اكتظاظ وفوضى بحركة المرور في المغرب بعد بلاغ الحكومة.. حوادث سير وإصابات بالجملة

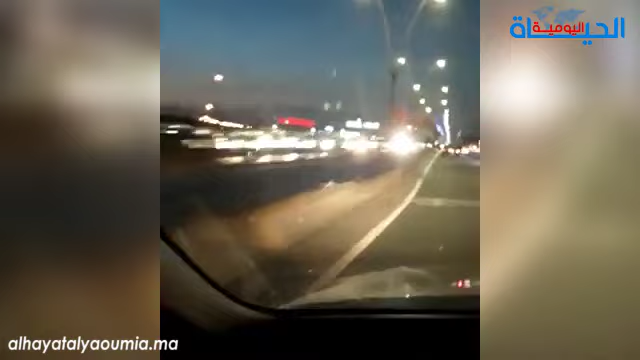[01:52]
Dans l'entrée, dans le sens de l'entrée de Casa, ça va encore, mais dans l'autre sens, c'est bouché, blindé, blindé. Masha'Allah, Masha'Allah, le gouvernement est là. Comment provoquer la panique quand il n'est pas encore là? Et bien sûr, les gens conduisent dérangeusement parce qu'ils veulent rentrer vite. Voilà, c'est blindé, ça fait des kilomètres que sur l'autre voie, ils sont à l'arrêt sur l'autre voie.